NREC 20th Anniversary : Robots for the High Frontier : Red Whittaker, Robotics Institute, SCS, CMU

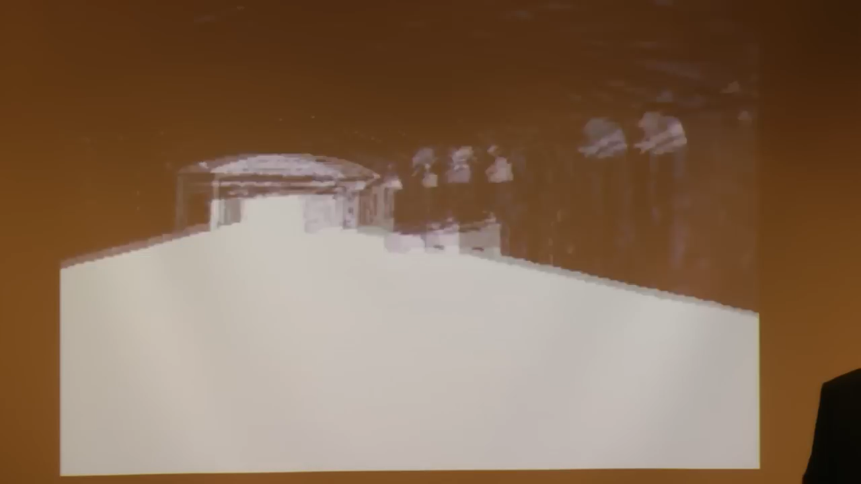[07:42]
We've been in the caves, tunnels, mines, caves. The second year of the Terragators, that would have been like 1985 maybe, 84, 85. This is first modeling by an autonomous traverse through. I dug it out because it was like the early work, right?